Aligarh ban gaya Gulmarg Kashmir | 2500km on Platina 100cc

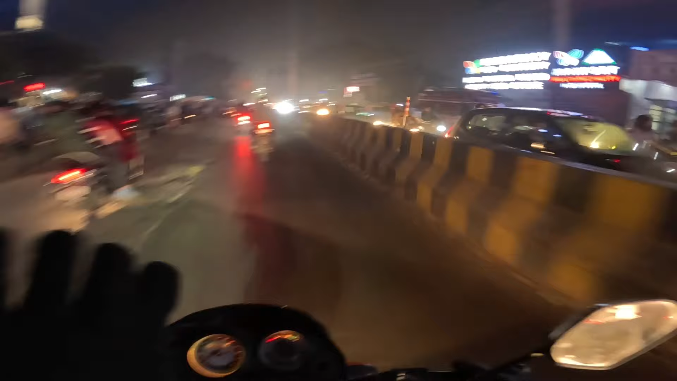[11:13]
ये लेन तब भी खाली, वो वाली देखो, अभी उसी लेन से आया था मैं। गाइस हिमांशु भाई के घर गए थे, वहाँ पे सामान वगैरह रखा और वहाँ से फिर आ गए थे खाना खाने के लिए।
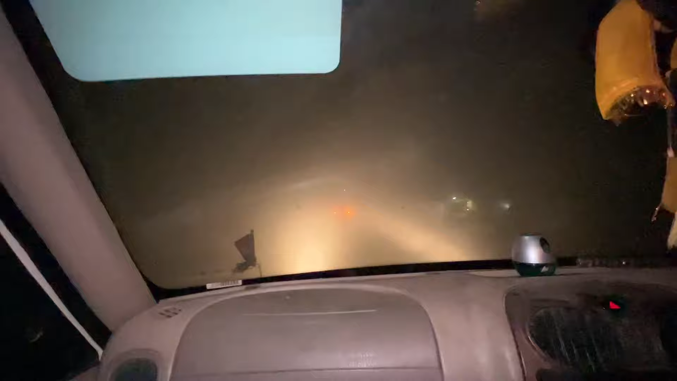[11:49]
अगर किसी गाड़ी में लाइट ना हो तो वो भी पता नहीं चलेगा। ये तो वैसा वाला सीन हो रहा ना,